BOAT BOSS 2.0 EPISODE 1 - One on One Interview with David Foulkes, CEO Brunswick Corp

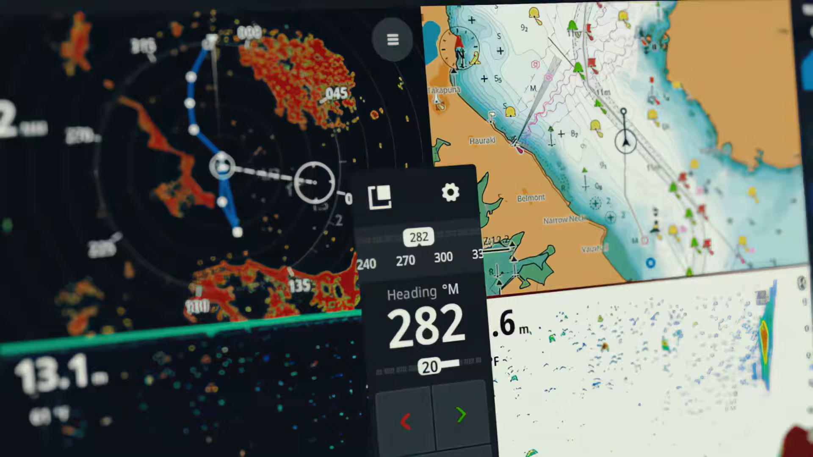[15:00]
For object avoidance, object detection, autopilot functionality, those kind of things.